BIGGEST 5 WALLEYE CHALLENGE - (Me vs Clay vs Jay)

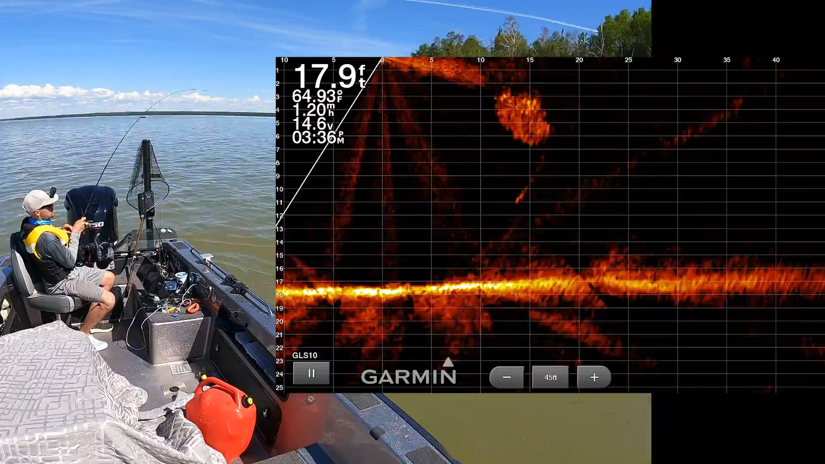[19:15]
On screen: depth 17.9 ft, water 64.93°F
Yeah. Feels pretty good. Feels pretty good.
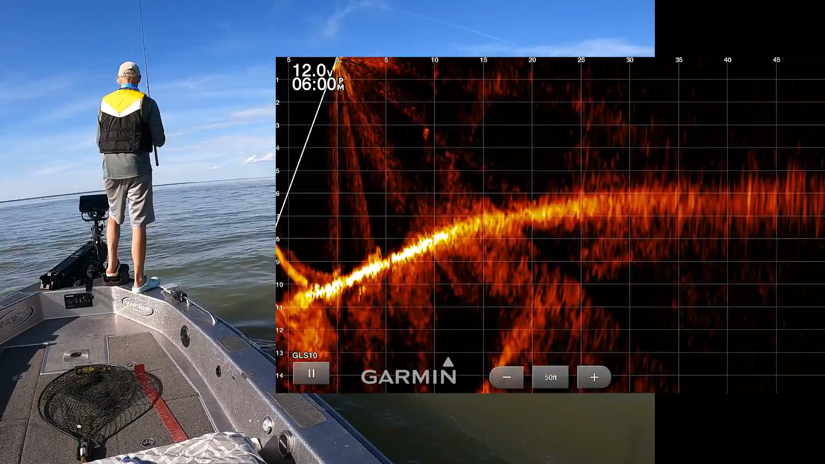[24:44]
There's some fish on the live scope. A bunch. A bunch.
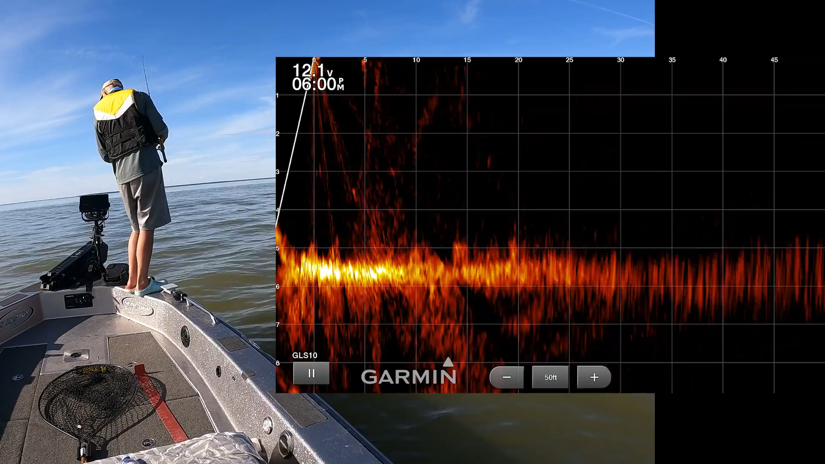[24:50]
A bunch. I'm gonna spot walk right here because there's a bunch of fish here. There's so many fish down there. I gotta try a jigging wrap. I have a feeling I might smack them on the jigging wrap. Let's see. Fire tiger. Gotta be fire tiger. They're crawling on the bottom. So, let it hit the bottom and then just snap it. Snap it. Snap it.
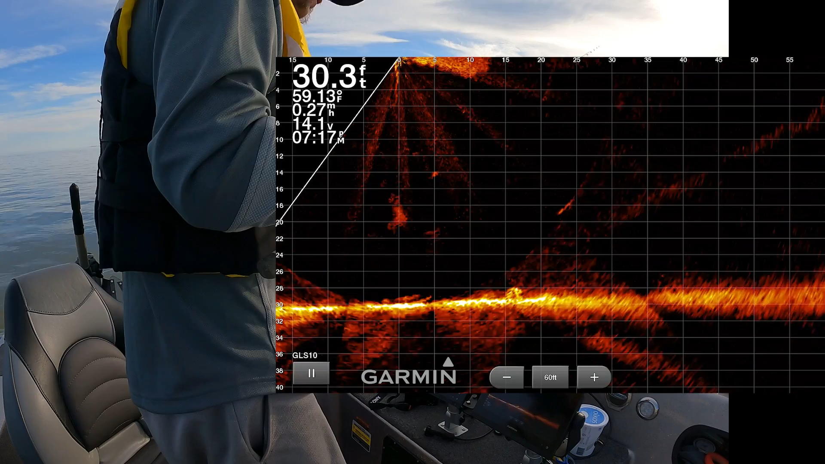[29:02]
On screen: depth 30.3 ft, water 59.13°F
One of them streaking straight up to my jig. That is too bizarre. Did he eat it? He did. Oh my goodness, wasn't big. That was bizarre. I really botched that.
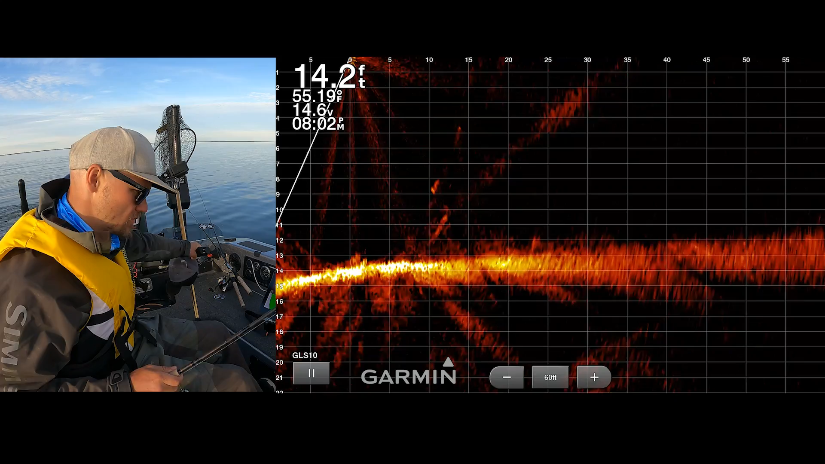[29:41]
On screen: depth 14.2 ft, water 55.19°F
Here comes a fish. That's a good fish. That's a good fish. That's a good fish. It's a good fish. That is definitely a good fish. Oh, he ate it.
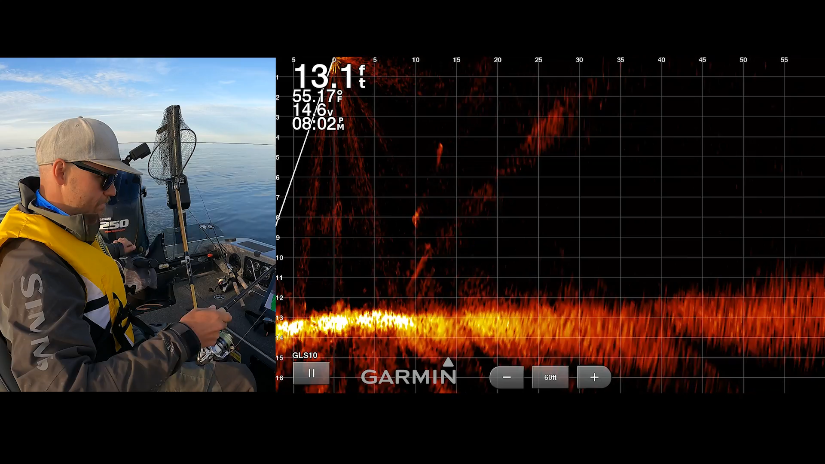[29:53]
On screen: depth 13.1 ft, water 55.17°F
He ate it. Shoot. It's 45 minutes.
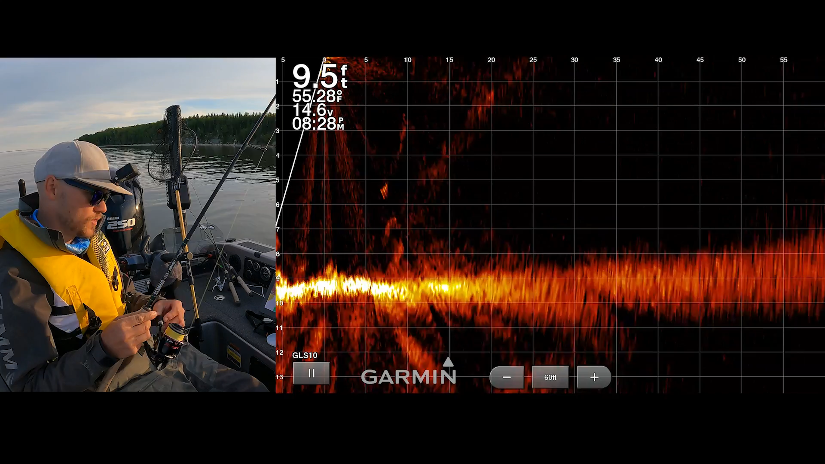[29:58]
On screen: depth 9.5 ft
Oh, this was a bad decision to come back out here. All the way out here for one bite, maybe. There was a lot of fish here earlier.